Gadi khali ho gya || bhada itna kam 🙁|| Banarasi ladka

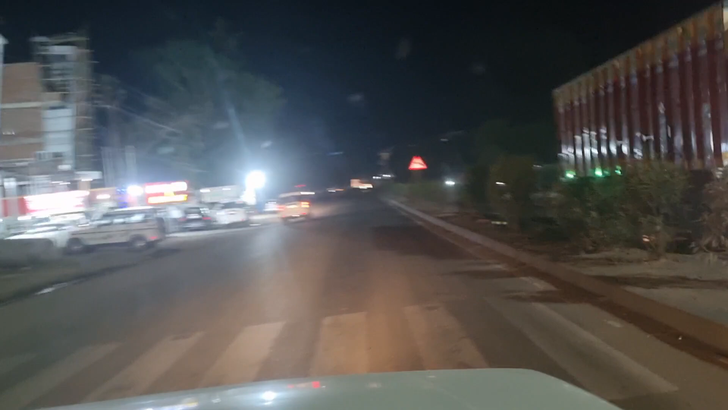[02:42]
मतलब लोड़ करके आया नहाया धोया खाया प्या आराम से फिर 7 बजे निकला हूँ अभी रात के 8 बज़ रहे हैं और
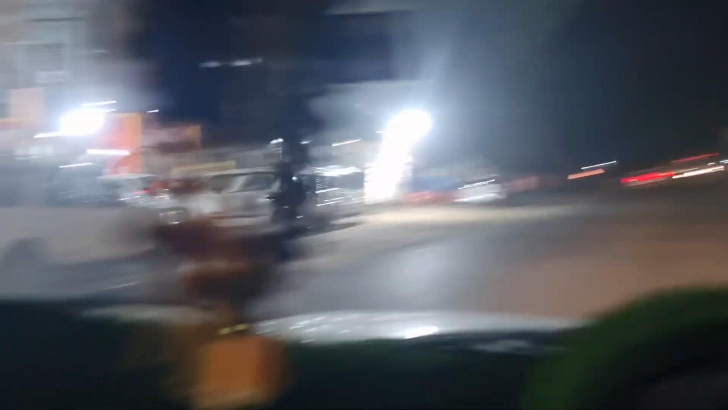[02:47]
यह मैं रावट्स गंज पहुच गया हूँ इधर होटेल और यह सब सारी चीज़े हैं यहाँ पे
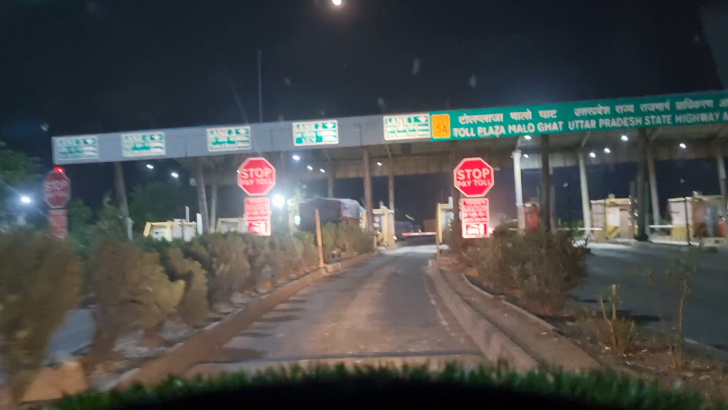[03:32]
क्योंकि continue में जागी रहा हूं जिसकी वज़े
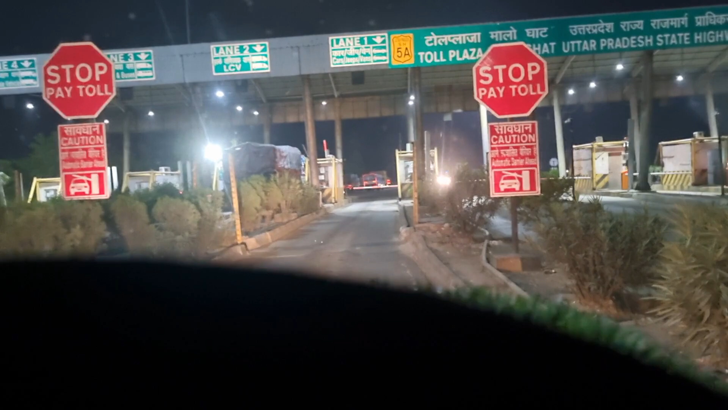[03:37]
से नींद आ रहा है तो यहां से टोल कटाते हैं